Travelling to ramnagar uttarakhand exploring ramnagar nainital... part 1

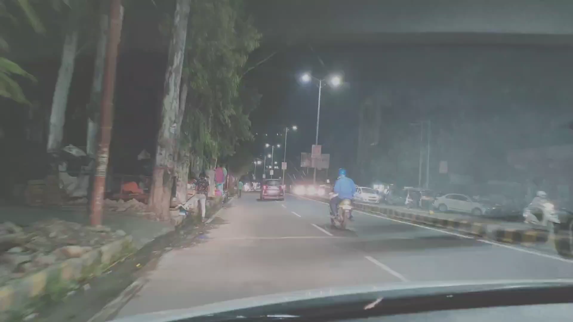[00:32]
तो हम पहुँच चुके हैं अभी हल्द्वानी।
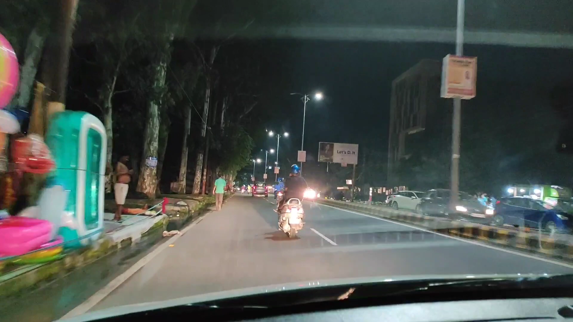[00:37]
रूट काफी खराब था तो हम थोड़ा रुकते हुए आए, और काफी बरसात के उससे रूट भी खराब हो रखा है।
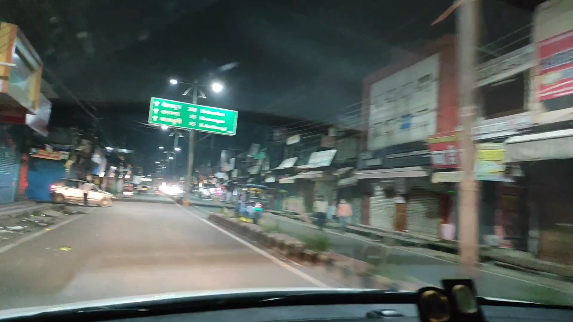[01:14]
रामनगर वाला रूट आ गया, देख सकते हैं आप दोस्तों, ये देहरादून रामनगर। यहाँ से 55 किलोमीटर अभी हमने रन करना है पूरा।